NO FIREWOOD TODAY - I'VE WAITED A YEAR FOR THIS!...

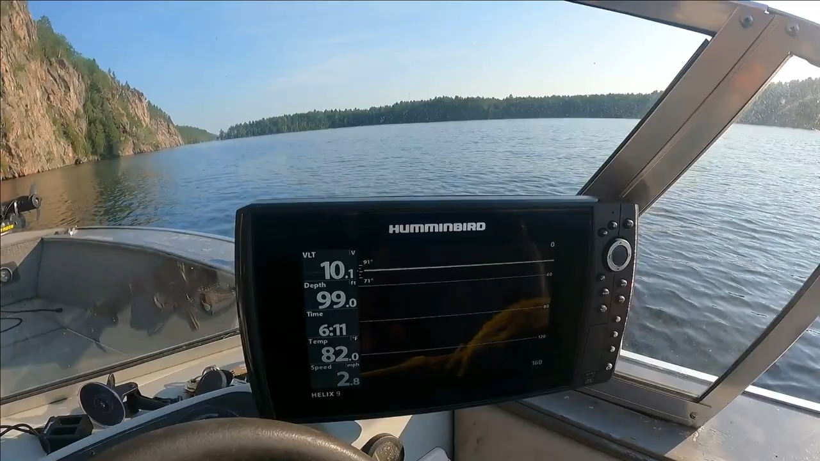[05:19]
On screen: depth 99.0 ft, water 82.0°F, speed 2.8 mph
So we've just been coming slowly, diagonally towards the shore and getting close. And as we're riding up the side of the incline that goes into the basin,
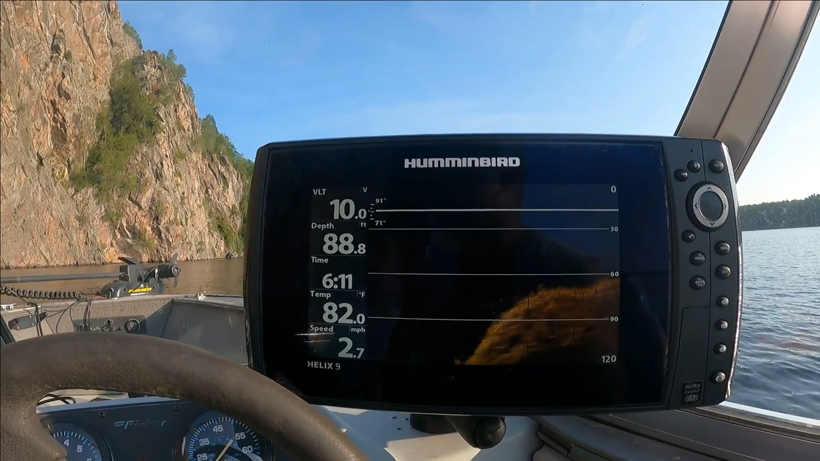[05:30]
On screen: depth 88.8 ft, water 82.0°F, speed 2.7 mph
it's just telling us what's there. And that's 70 feet now.
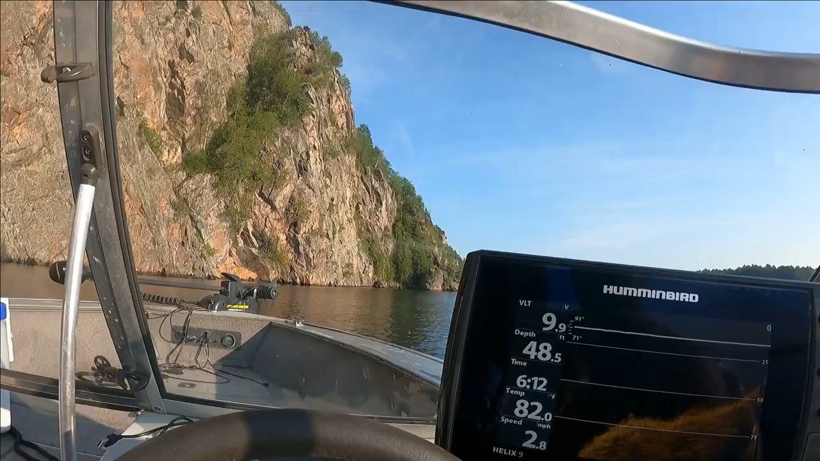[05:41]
On screen: depth 48.5 ft, speed 2.8 mph
That might be just fallen trees and stuff sitting down there.
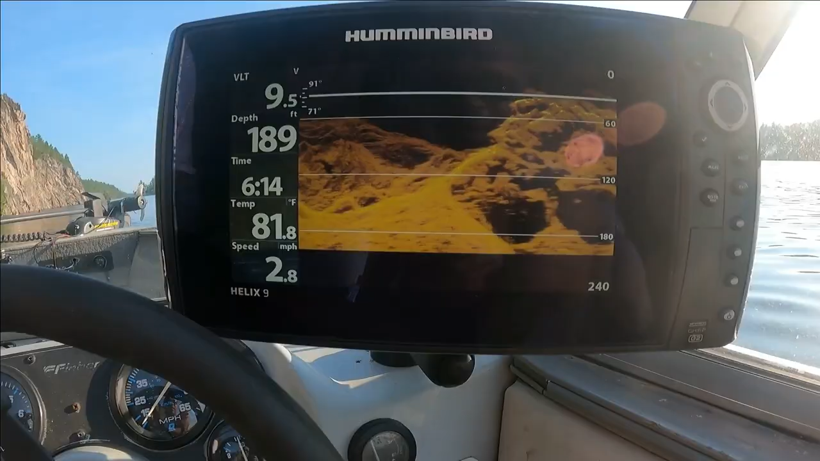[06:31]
On screen: water 81.8°F, speed 2.8 mph
This is the Hummingbird Helix 9. Right now we're looking at down imaging.
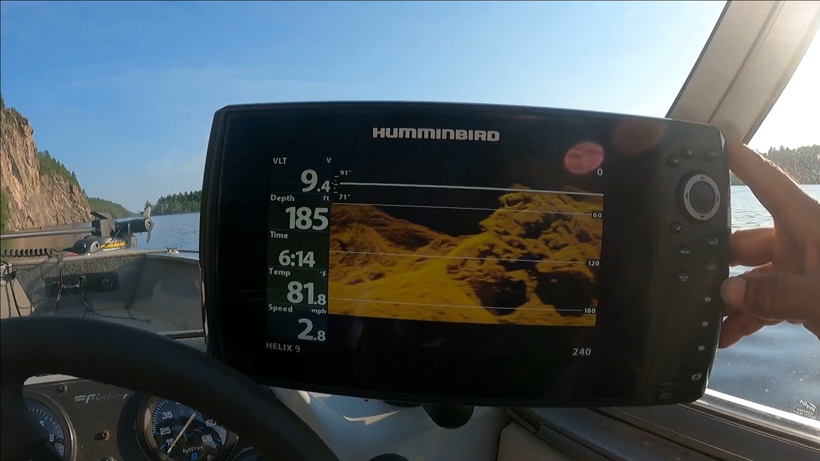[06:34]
On screen: depth 185 ft, water 81.8°F, speed 2.8 mph
Let's switch it over to side imaging.
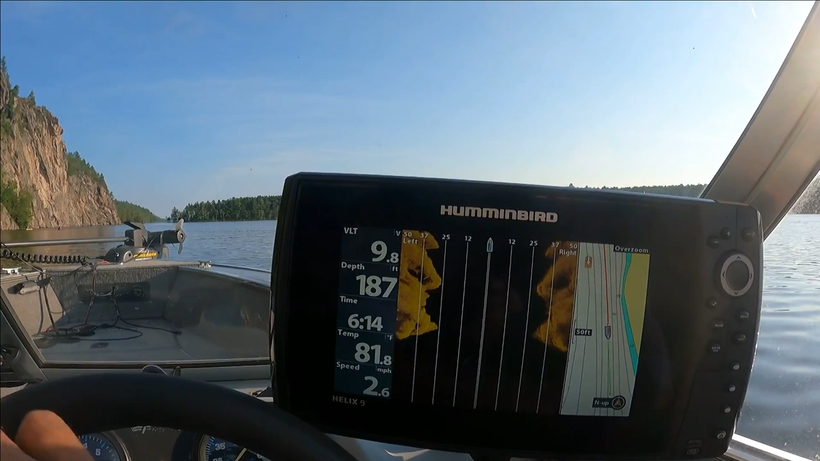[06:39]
And there's our side imaging. Why does it look like it's mirroring? I guess because we ran over a little bit of a ridge there. What the hell happened there? This just popped out. And I got, yeah, one USB stick in there.
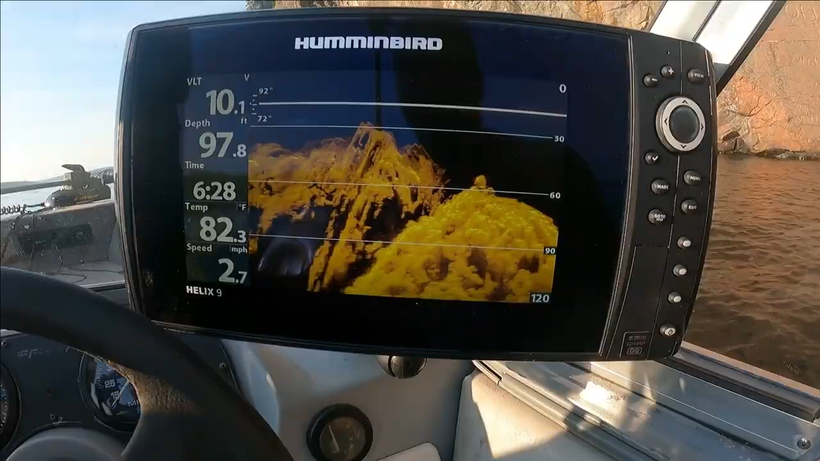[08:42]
On screen: water 82.3°F, speed 2.7 mph
This fish finder works is it's just bouncing signals off the bottom, and this is down imaging.
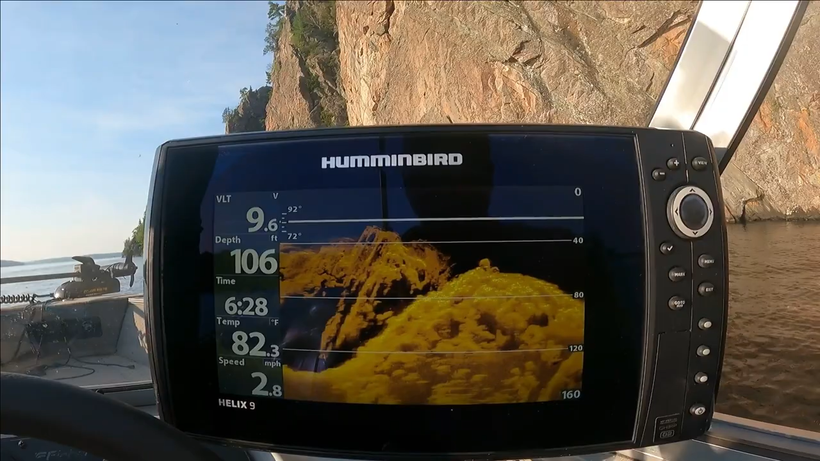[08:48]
On screen: depth 106 ft, water 82.3°F
It's not 3D, but this is just telling us what we're running over.
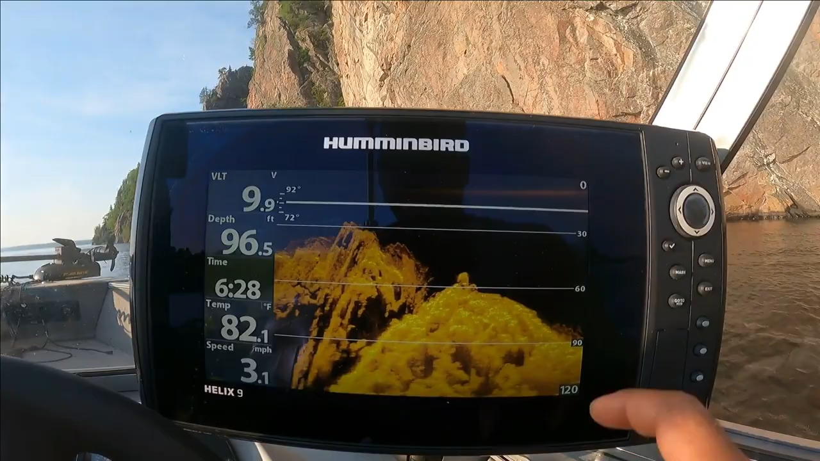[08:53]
On screen: depth 96.5 ft, water 82.1°F, speed 3.1 mph
So basically, think of the boats up here, and it's going this way, and this is everything that we see here is what we just passed over.
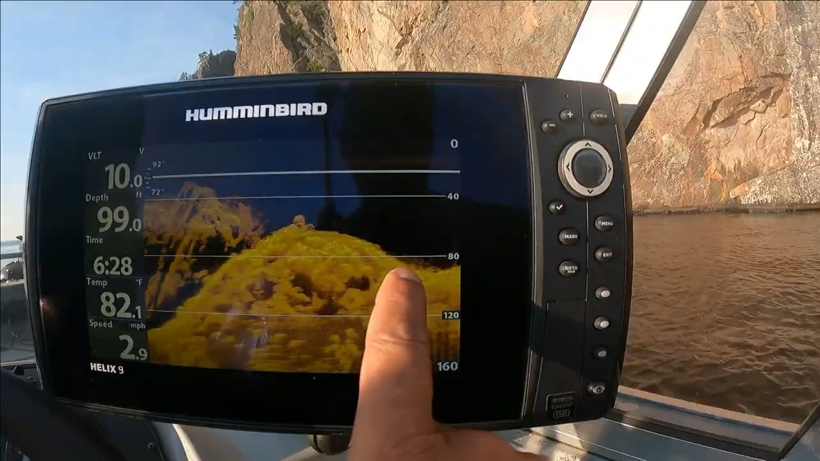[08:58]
On screen: depth 99.0 ft, water 82.1°F, speed 2.9 mph
Okay, you can't really see it, but here's some of the carvings and or some of the paintings in the rocks.